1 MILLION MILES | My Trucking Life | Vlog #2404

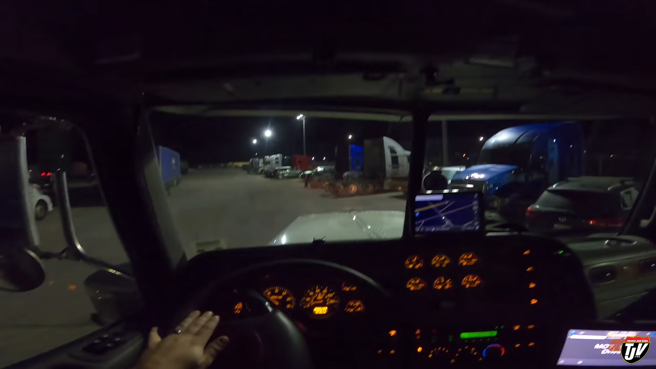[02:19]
Well, the parking lot is pretty full again today. You know, that must mean the weekend's coming. It's good to see drivers getting home for the weekend. Not everyone does, but when they do try to schedule their home time, they try to schedule for the weekend. At least I used to always do that. When I was on the road, I'd always want to be home for the weekend if possible, but you know, for the most part for me, I guess it didn't matter that much.
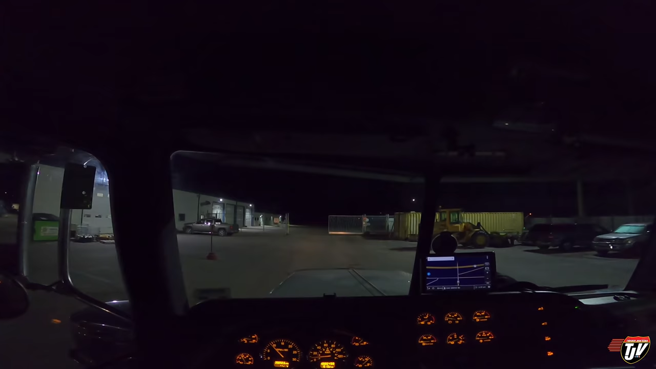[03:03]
So it's good to see the lot fill up on the weekends. It'll probably be a little bit fuller, even more full. Fuller? Is fuller a word? Even more full by the time we get back later this afternoon. That's a good thing. So we're gonna arrive there in about 8 to 10 minutes, right on time.